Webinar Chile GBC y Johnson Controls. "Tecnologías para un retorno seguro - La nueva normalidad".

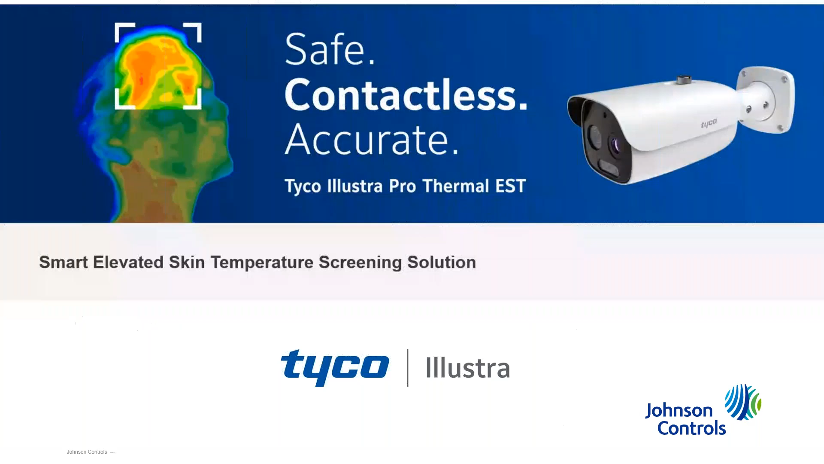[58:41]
En la operación integrada, también contamos con tecnología de medición de la fiebre, tecnología para medir la temperatura de la frente. En el mercado hay muchas soluciones, hemos visto que se ha prácticamente viralizado y hay realmente un rango de soluciones que prometen mucho y que lamentablemente,
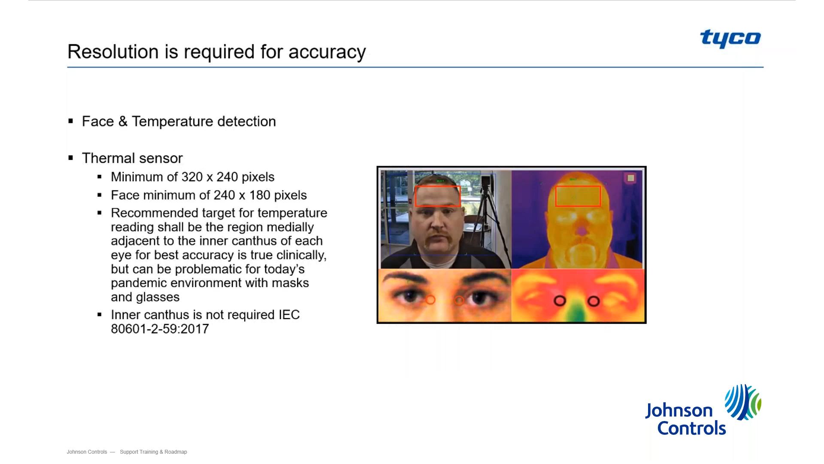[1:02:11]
En la práctica es muy difícil porque hay gente que utiliza anteojos y las patillas elevan el nivel de temperatura y es por eso que por convención se toma el punto de medición directamente en la frente. Y es muy importante cómo opera la tecnología en esa medición.
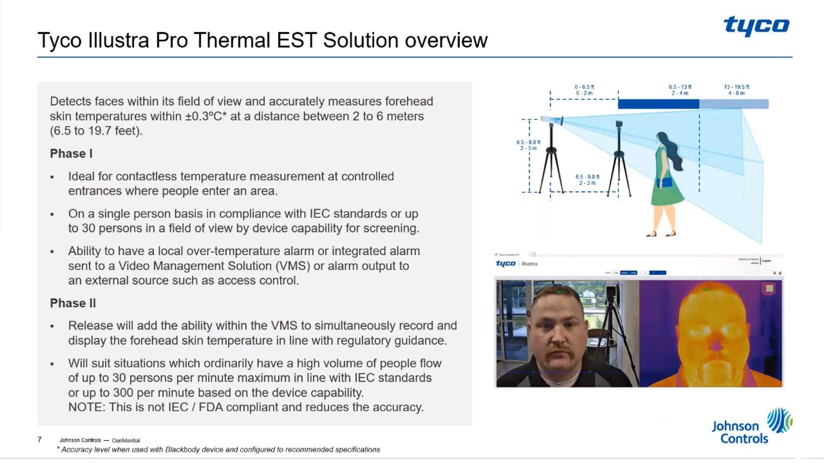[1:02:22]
En esa medición, la tecnología cuenta con dos cámaras, una cámara de luz visible que aplica una analítica en la cual identifica el rostro y a partir de esa identificación de que tiene un rostro, mapea diferentes puntos sobre la frente de manera de enviarle esas coordenadas a la cámara térmica y que la cámara térmica realice esa medición con precisión.
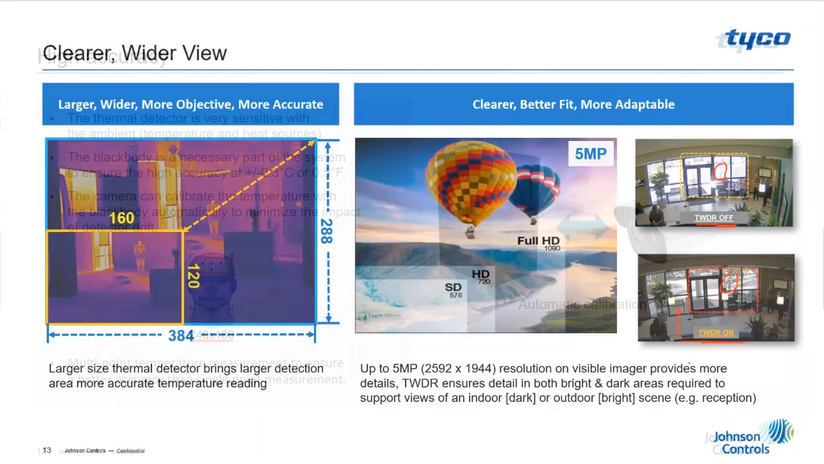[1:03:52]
Para lograr la mejor medición y la mejor identificación, también la cámara cuenta en su componente de luz visible características especiales.
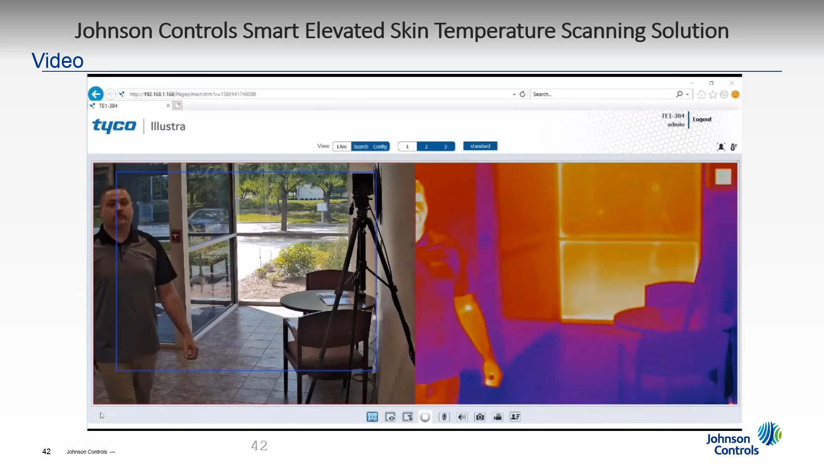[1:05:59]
Han sido tomados en nuestras oficinas de Boca Rató y muestran cómo es la operatoria y cómo es la medición del sistema.
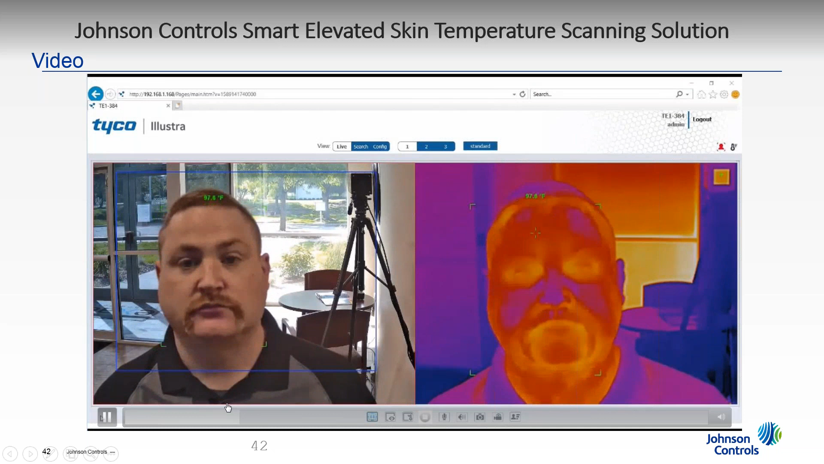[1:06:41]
Y esta medición, esta identificación se realiza a partir de la localización de los diferentes puntos de temperatura en la fiebre y nos permiten realizar una medición precisa con anteojos,
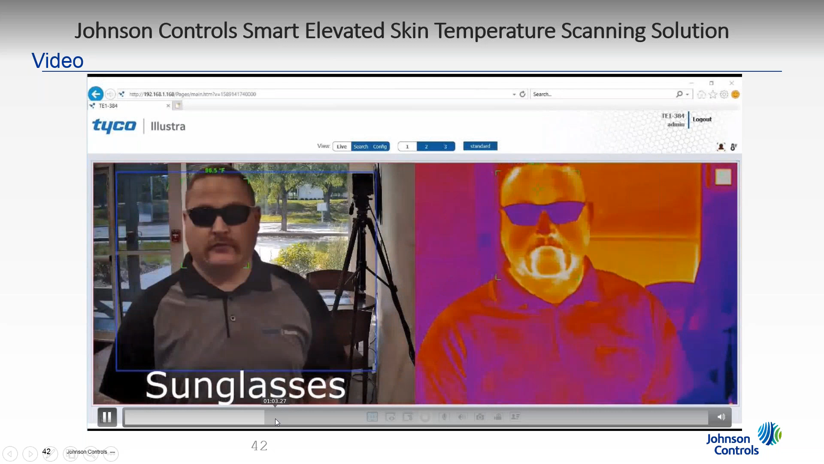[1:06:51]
con anteojos oscuros, con mascarillas, con diferentes modelos de mascarillas, mascarillas de papel. El sistema realmente es muy, muy robusto.
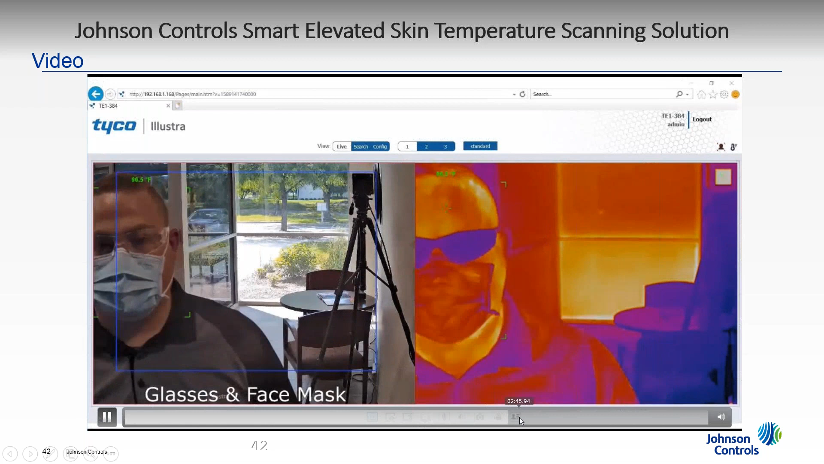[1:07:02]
Inclusive, el sistema permite la medición y la identificación
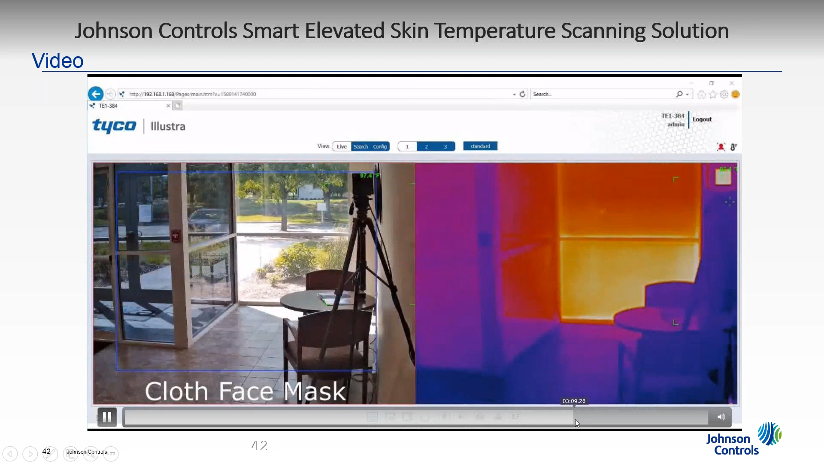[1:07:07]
de la temperatura inclusive con gorras.
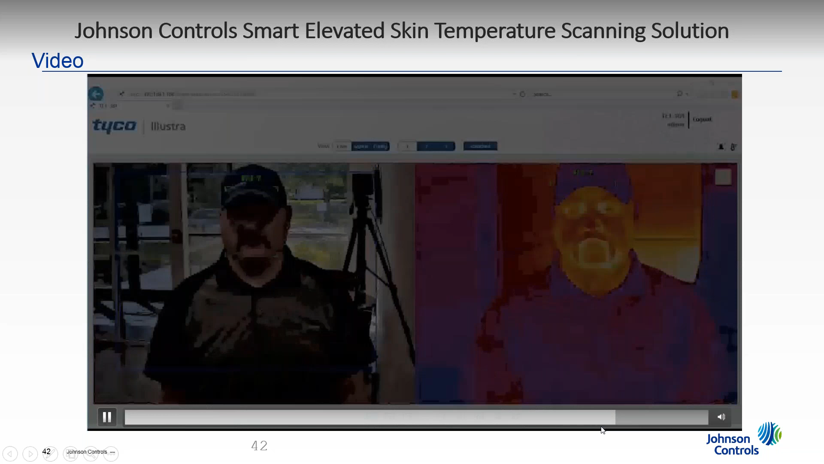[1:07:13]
Por supuesto, dentro del protocolo se recomienda que unos minutos antes las personas se descubran la cabeza y que estén en las condiciones más, las condiciones ideales para lograr la mejor precisión en esa temperatura, en esa medición.
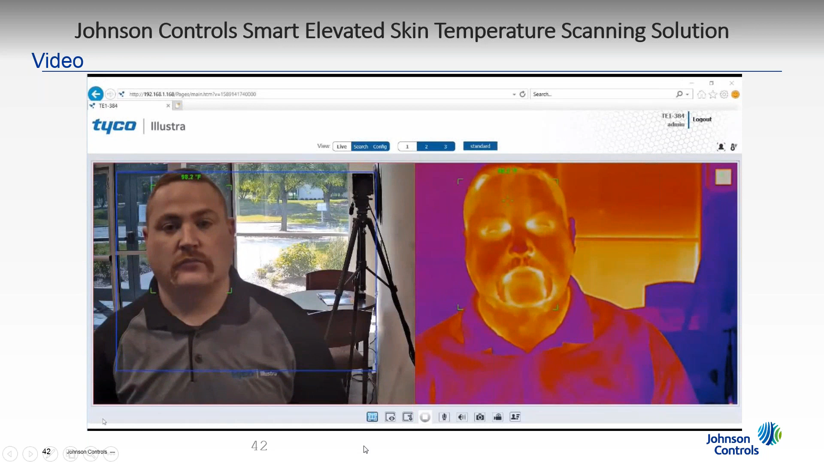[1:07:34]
Los sistemas también, además de poder ser gestionados, en forma remota, también tienen la capacidad de poder ser operados de manera local,